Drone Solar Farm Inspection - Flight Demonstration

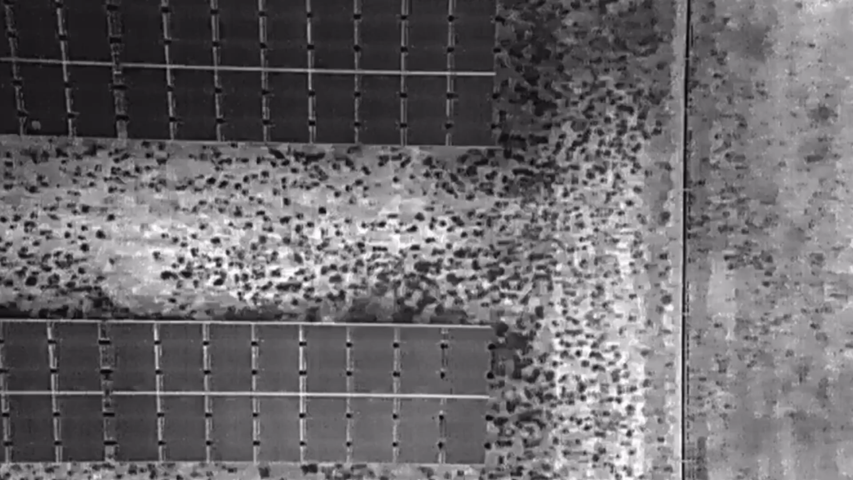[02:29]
And then some other things that the software does is it creates actually a map. So it takes you can either do an orthomosaic or
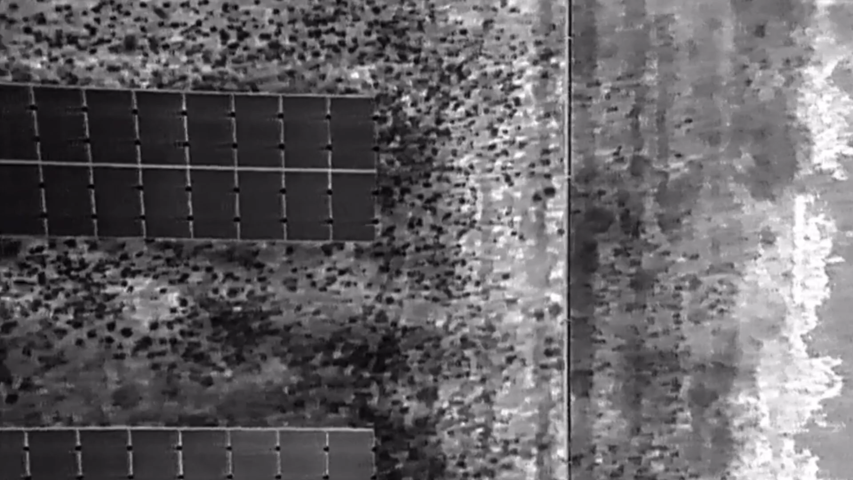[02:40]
take satellite imagery of the solar system and it also makes a numbering scheme of all the panels and so it makes it really easy to
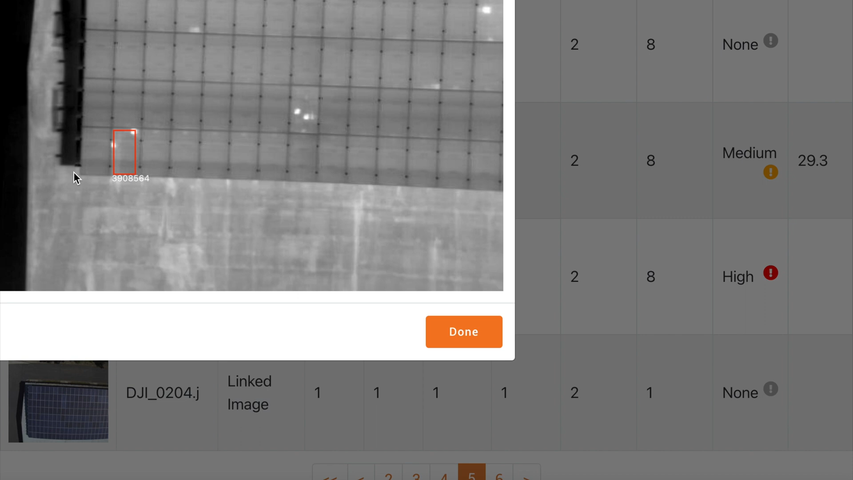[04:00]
cleaned off next time it rains.